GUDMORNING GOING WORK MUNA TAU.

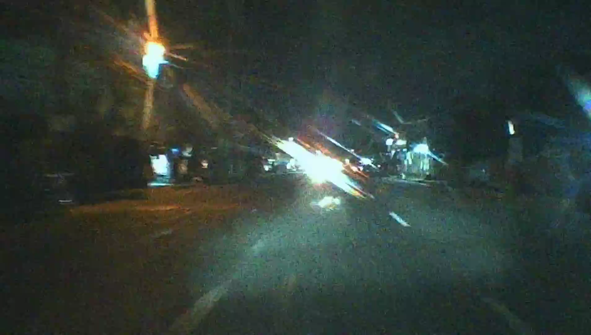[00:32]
Madaling araw pa lang ay nasa lansangan na po ako. Kasi ako po ay papasok. Ayan, dami pong nagra-ride sa mga siklista. Sana all may rides. Alright. Oops, may tatawid. Pagbigyan na natin.
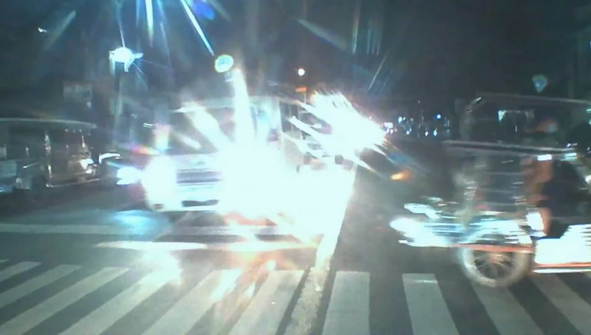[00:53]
Alright. Oops, may tatawid ulit. Kodso naman.
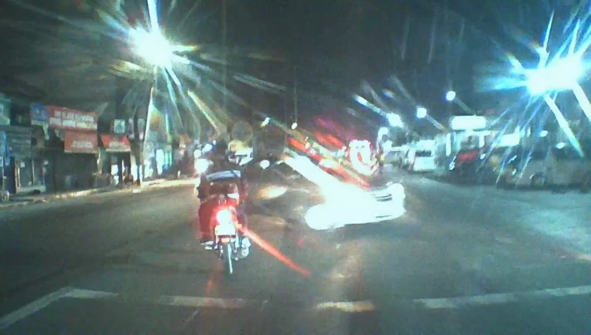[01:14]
Pagbigyan na natin. Alright. Kaya moto, ingat po kasi maraming natawid. Ayan o, mga siklista, may ride sila.
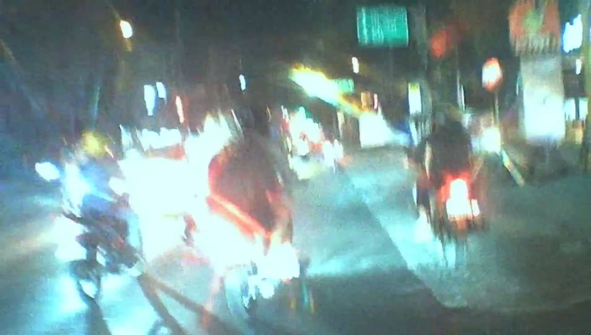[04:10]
Yan po ang daan papuntang LISP, papunta rin Dismo. May shortcut din po dyan papuntang kay sa bahay ni Marcos sa Kasili. Alright. Marami po dyan nadaan mga nagra-rides. Shortcut din yan papuntang Tagaytay.
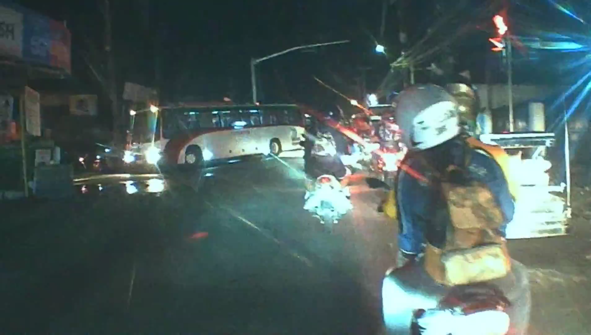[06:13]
Ayan po, dito po banda yung stoplight. Ito lang naman po, medyo nagtatrabi.
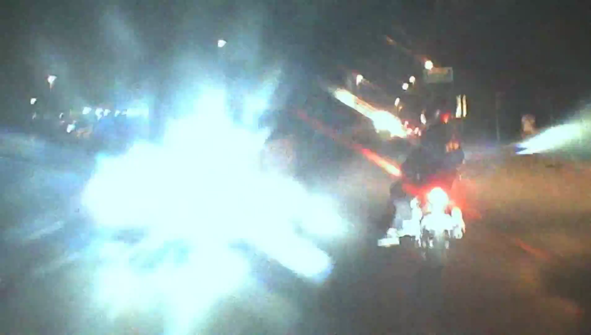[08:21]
Po yung papuntang SLEX Expressway papuntang Manila.
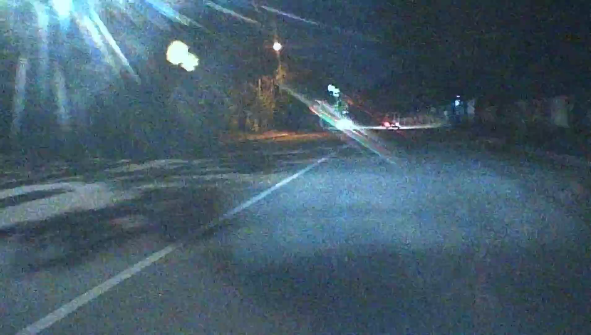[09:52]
Dito po ako nadaan kasi may sticker po ako na LISP.